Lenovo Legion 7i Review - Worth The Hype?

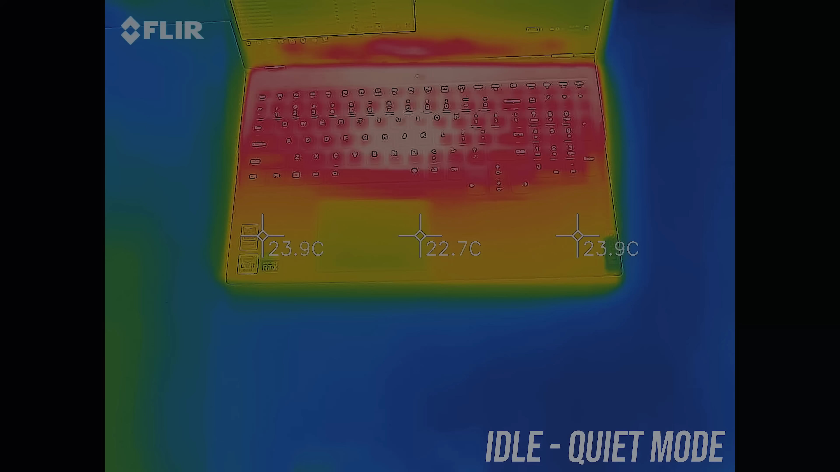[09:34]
As for the external temperatures where you'll actually be putting your hands, at idle in quiet mode it was in the low 30s, pretty standard.
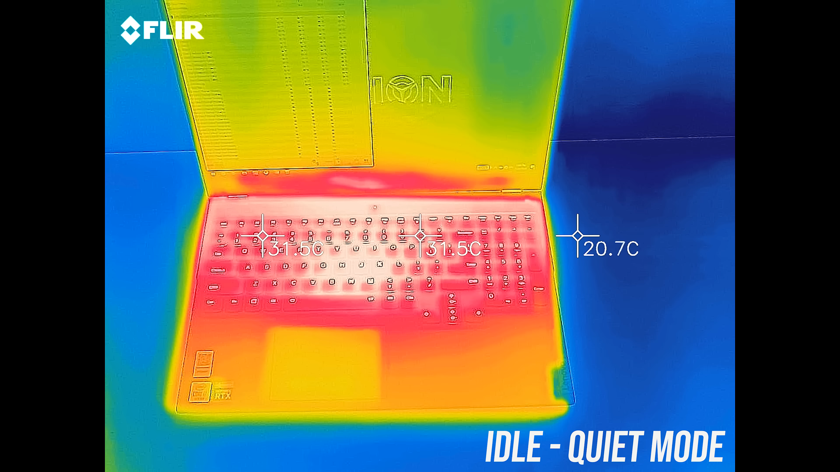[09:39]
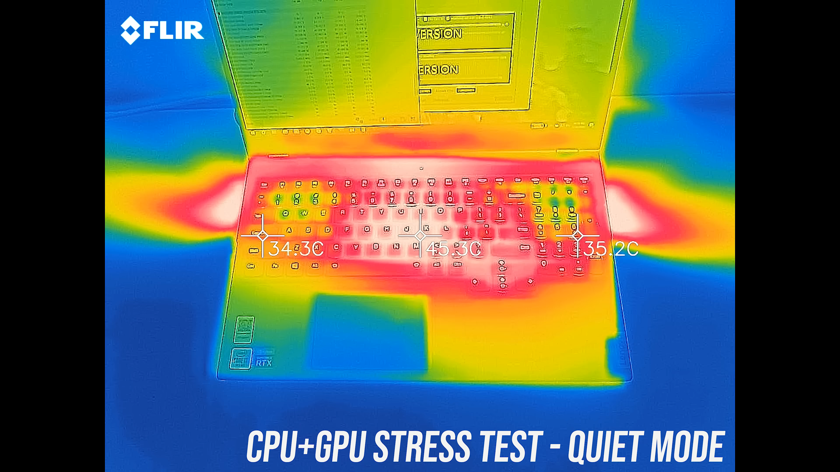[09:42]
With the stress tests running it's getting to the mid 40s in the center, WASD was still cool though. Stepping up to balanced mode, and the middle is now just a little warmer.
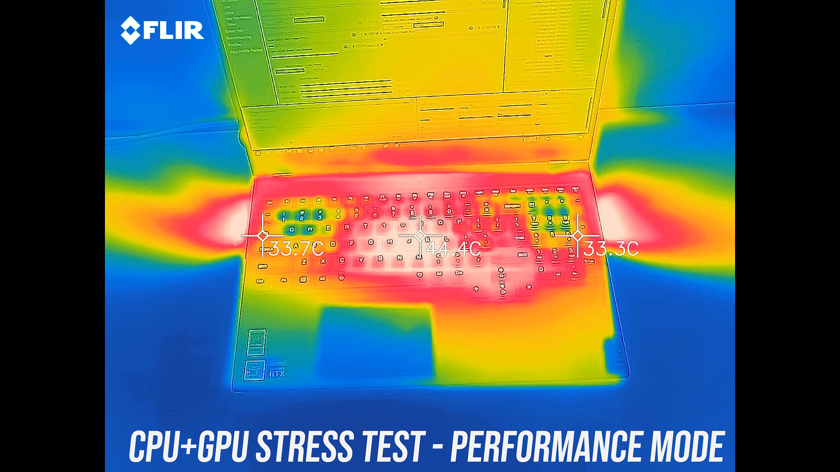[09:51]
In performance mode it's similar, but just a little cooler, and this is due to the fans getting louder, let's have a listen.